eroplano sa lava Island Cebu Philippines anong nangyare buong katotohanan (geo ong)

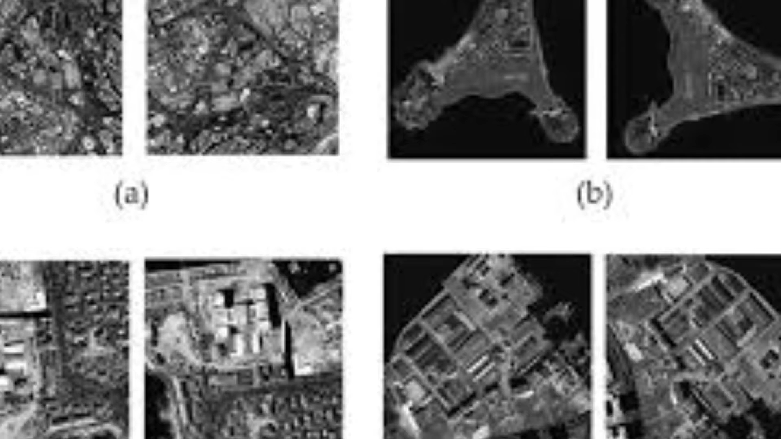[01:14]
Gayunpaman, kung mayroong isang mabilis na gumagalaw na bagay sa eksena tulad ng isang sasakyang panghimpapawid,